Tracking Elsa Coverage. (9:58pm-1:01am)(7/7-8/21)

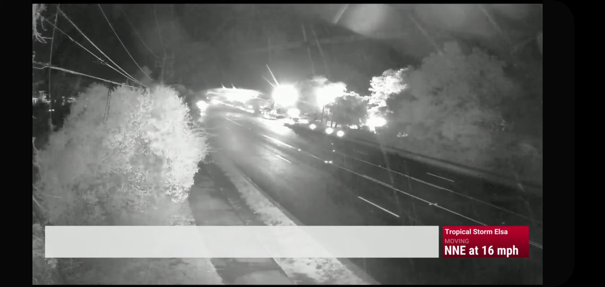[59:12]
We've had some flash flood warnings through the day today, some of them with the considerable threat tag indicating a life-threatening flash flooding situation. That was the case earlier today in Georgia.
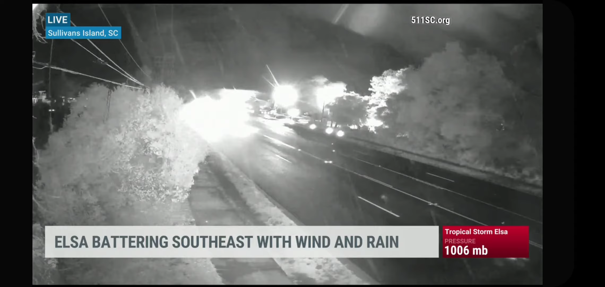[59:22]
That is a live look at Sullivan's Island in South Carolina, where the rain really starting to come down, and we could get some rainfall rates of 1 to 2
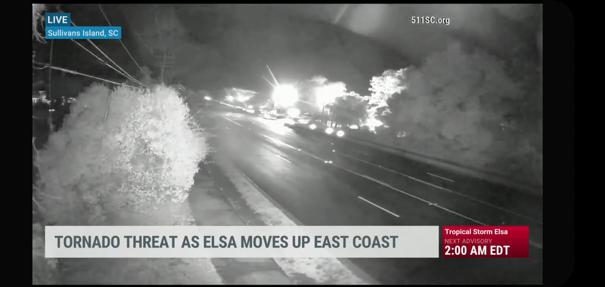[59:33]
to 3 inches per hour in some of these heavier bands.